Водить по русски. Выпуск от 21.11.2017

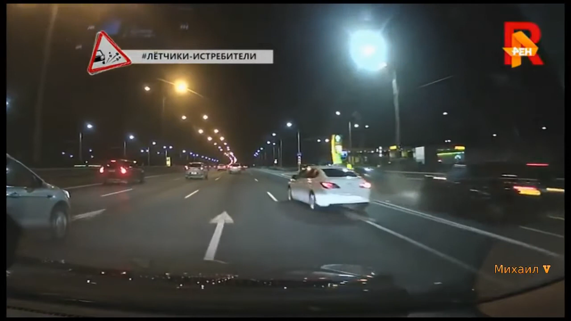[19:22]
А тут истребитель подлетел. О, боже. Обочина всегда коварна. Легковушка мчит по обочине. А впереди столб. Водитель резко принимает влево. И через все шоссе уходит в кювет. Перед носом у встречного внедорожника. Второй столб тоже мимо летчика просвистел. Повезло истребителю. Никого не сбить. И самому выжить. Санкт-Петербург.